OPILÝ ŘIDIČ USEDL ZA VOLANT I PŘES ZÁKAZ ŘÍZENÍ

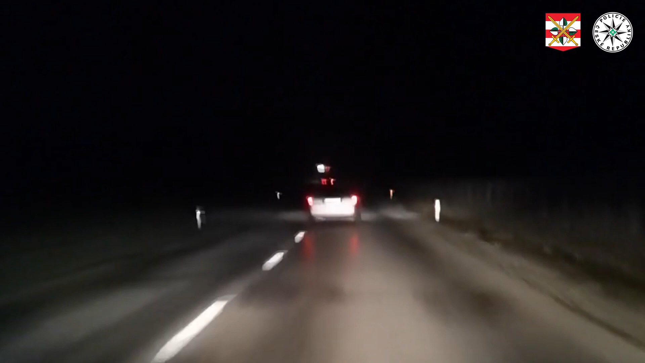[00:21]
Poslédku dráhy, od pruhu do pruhu Já jsem chodil vikiped Hej, já si myslím Ale zoverho ten kamion Co robí? Nějvě, třeba